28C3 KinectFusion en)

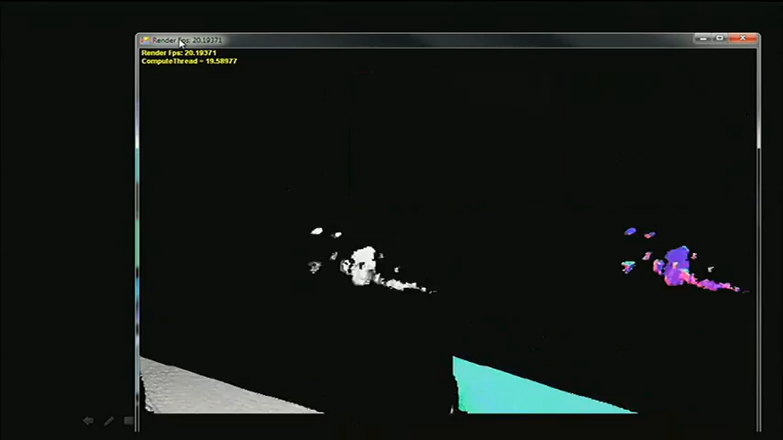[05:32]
Okay. So the window you see on the top left is the live depth image.
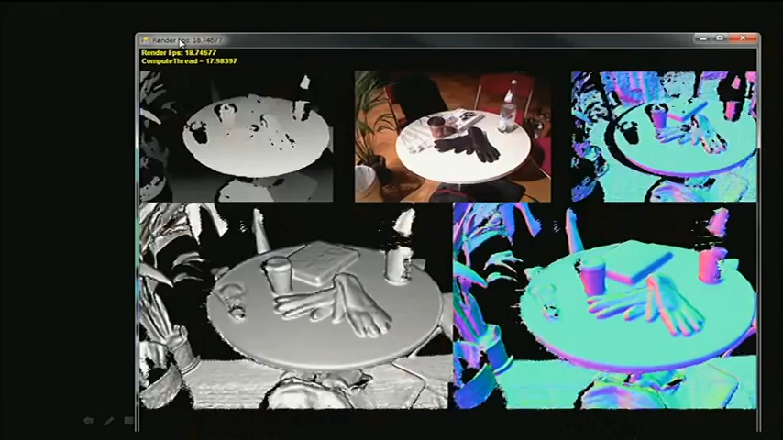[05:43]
So bright pixels indicate that these points are closer to the camera.
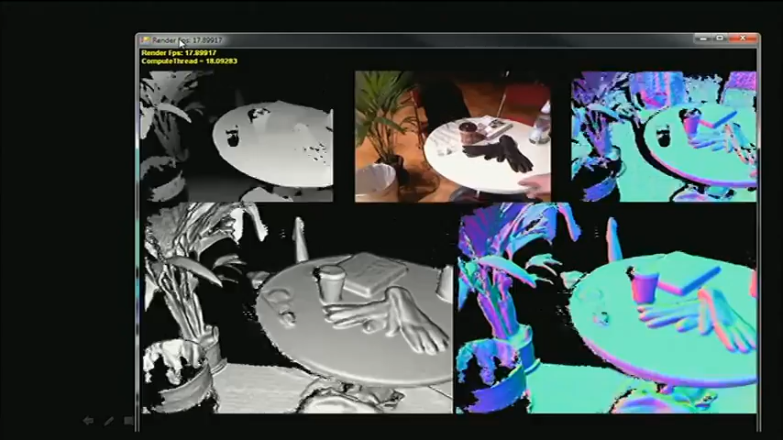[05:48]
And darker pixels indicate that they are further away, farther away from the camera.
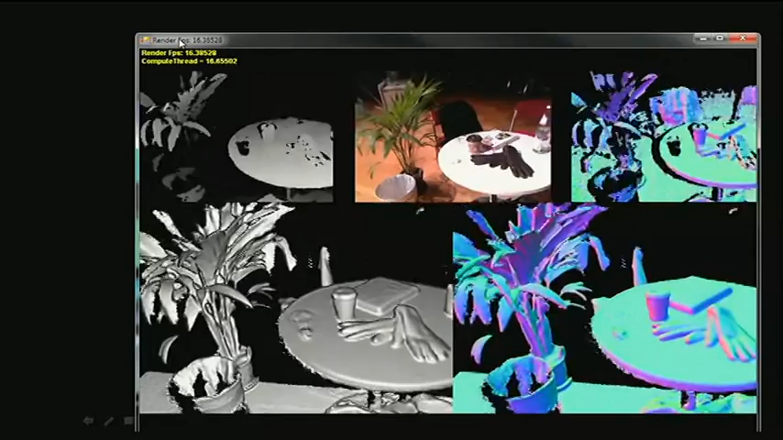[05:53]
But as you can see here, the depth image is quite noisy. You have lots of fluctuations and you see lots of holes in the depth image.
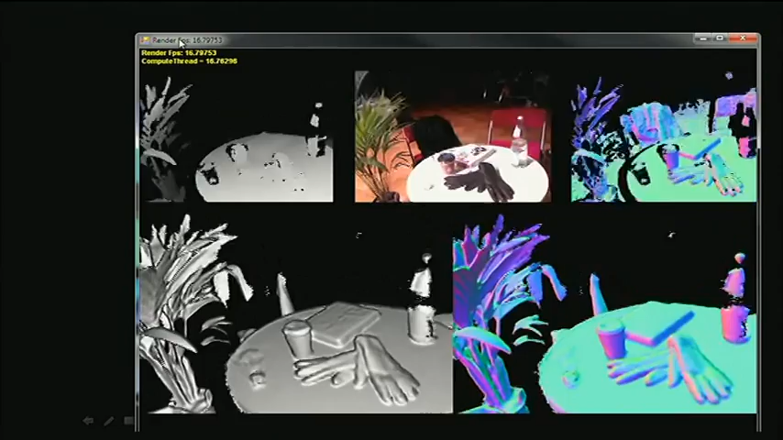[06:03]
And also, it doesn't remember what it has seen.
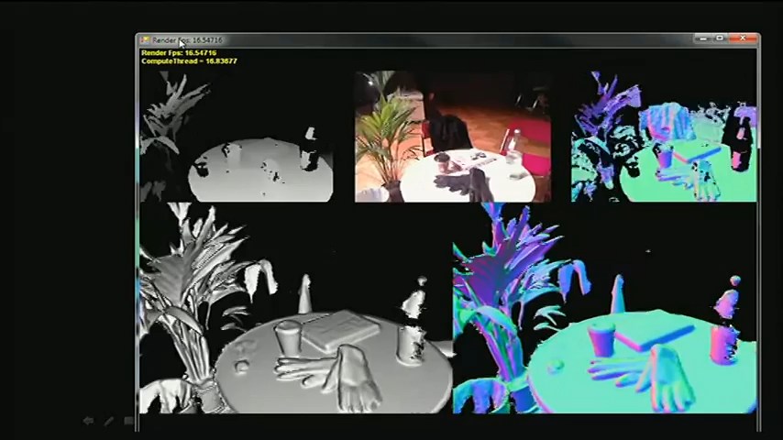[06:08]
It only sees what it sees, but it doesn't build up a 3D model.
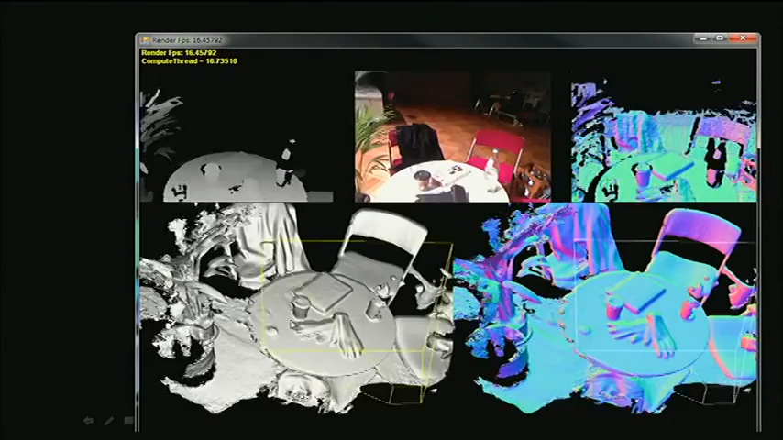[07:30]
And we see that in this reconstruction, the holes are filled.
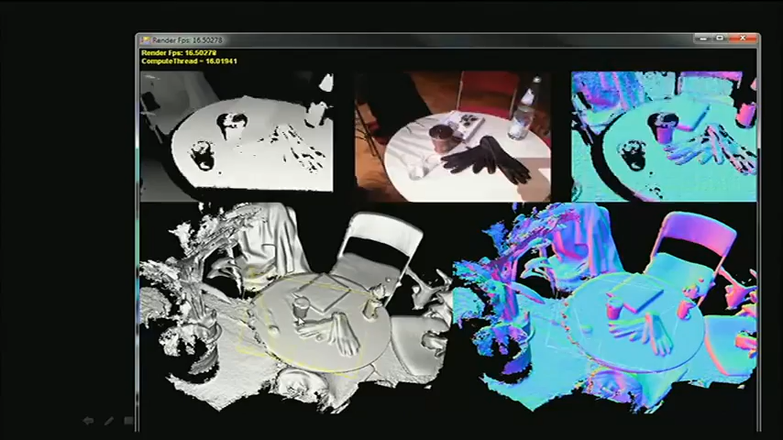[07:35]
And the more data I integrate, I get more details out of the system.
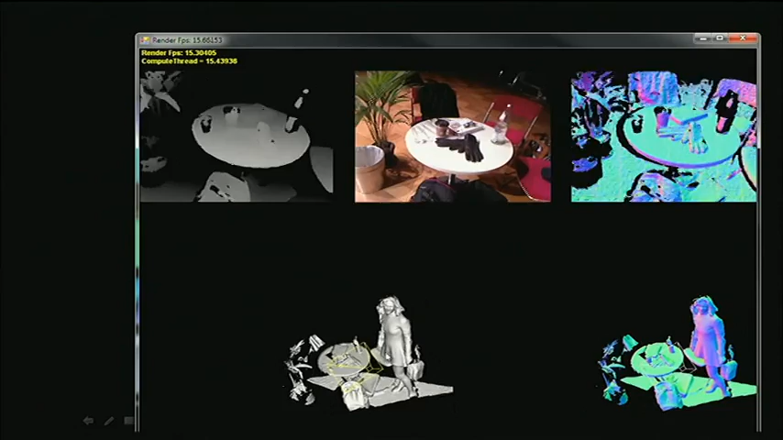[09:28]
Yeah. And also, another benefit of the system is that it also reacts to changes in the scene.
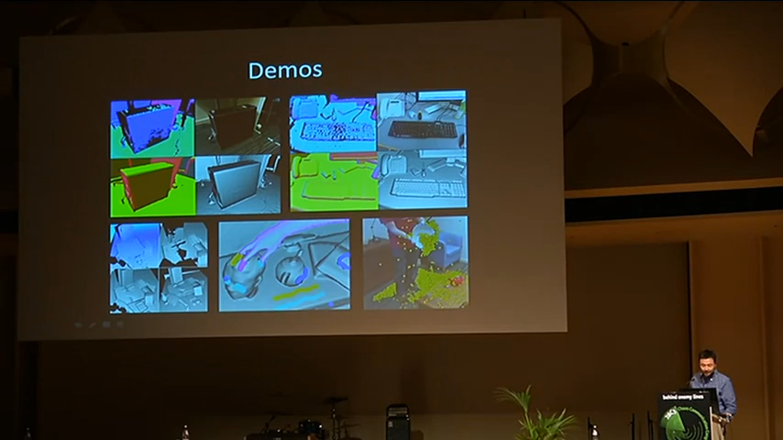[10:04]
So... Yeah. Before I go into describing all the components, let me just briefly describe how Kinect actually works.
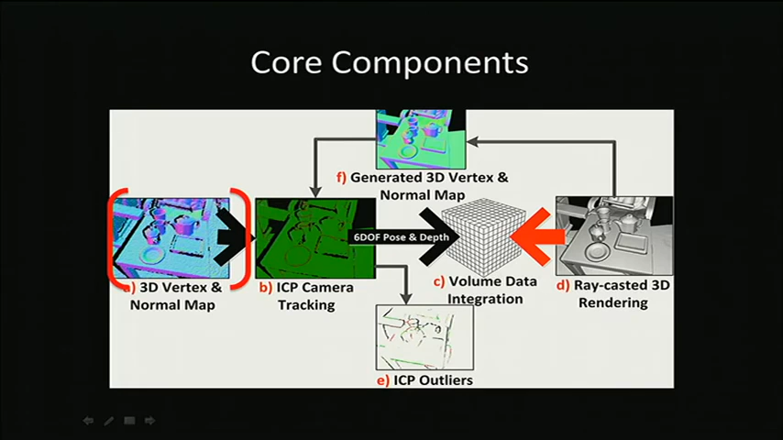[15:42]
So these depth measurements become 3D point clouds in our system. And then we also calculate the surface orientation and store them in a normal map.
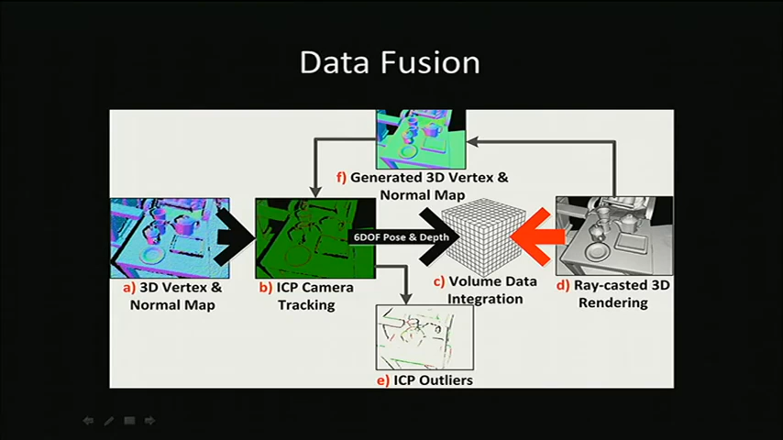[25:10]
So we can integrate it to a global model. But instead of using triangles in a polygon mesh, we work with a voxel model. So a voxel model is a discrete grid like a three-dimensional array where we store information about the surface.
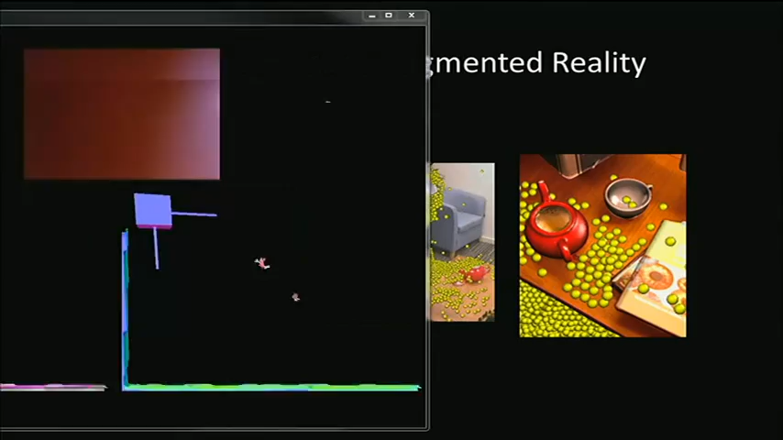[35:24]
collisions based on the model we integrated.
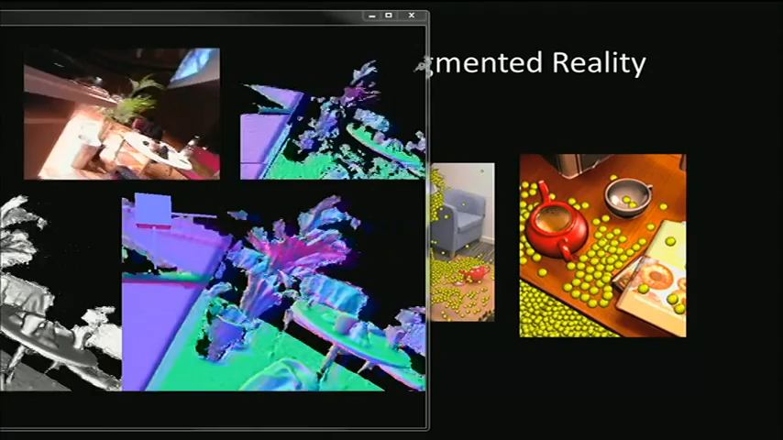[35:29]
And then we also make use of the color camera to overlay the 3D model with color information.
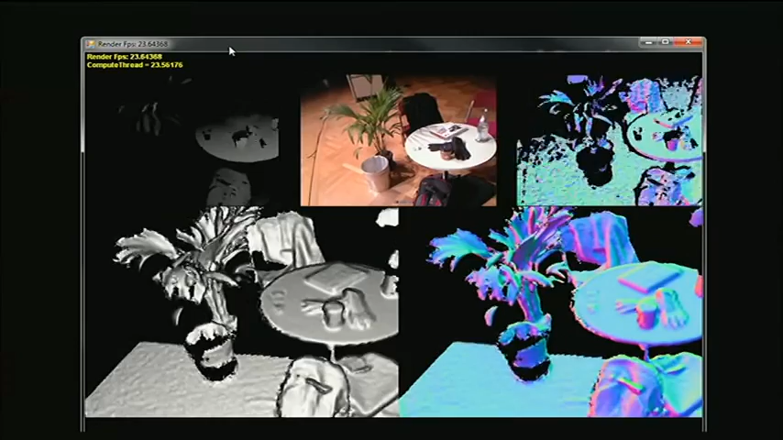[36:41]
I can also turn off the shading.
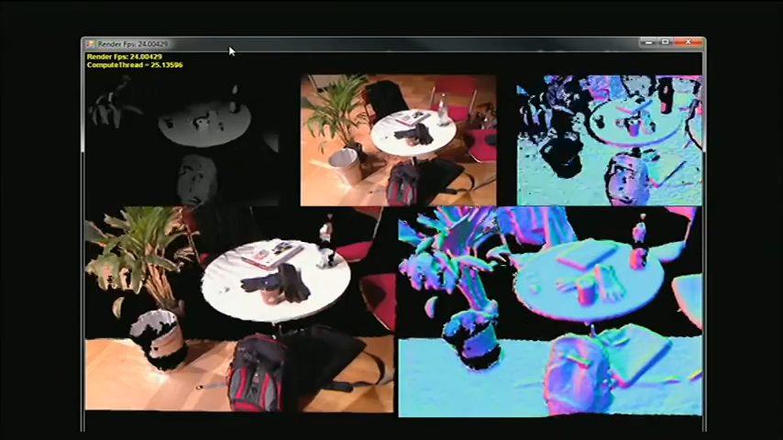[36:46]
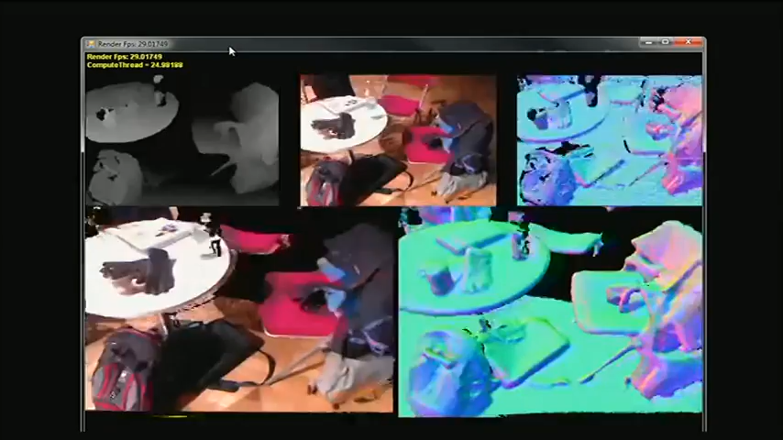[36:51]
I'll probably make a better scan of this environment.
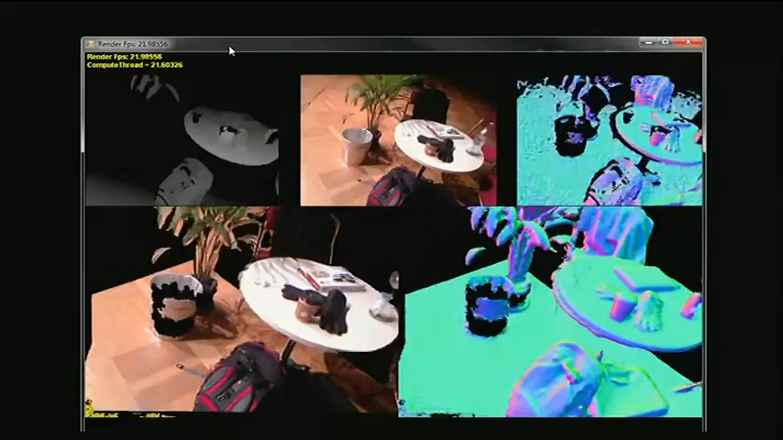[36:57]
Once we scan in the environment, we can let virtual balls bounce off the table.
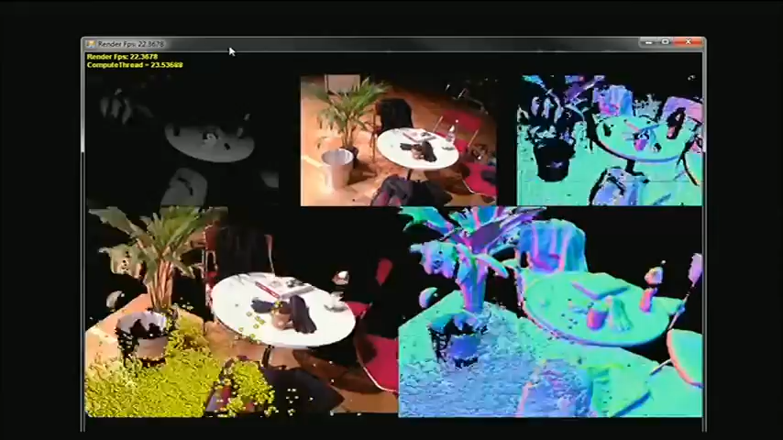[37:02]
They fall off the edge of the table,
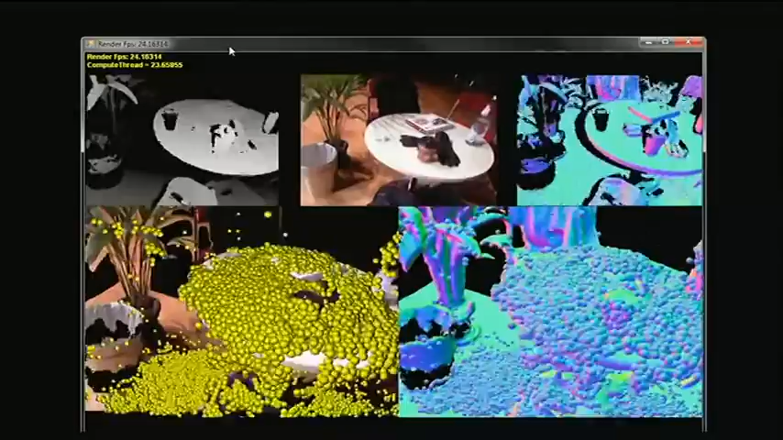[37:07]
as you can see here, and the virtual balls on the floor,
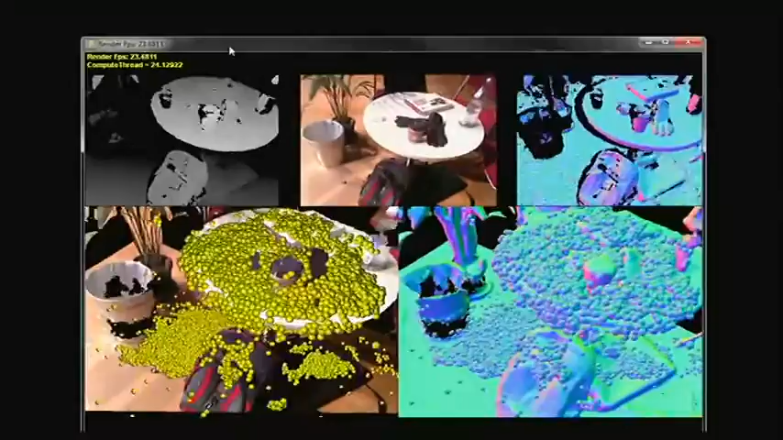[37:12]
they get occluded by the table, and by this bag,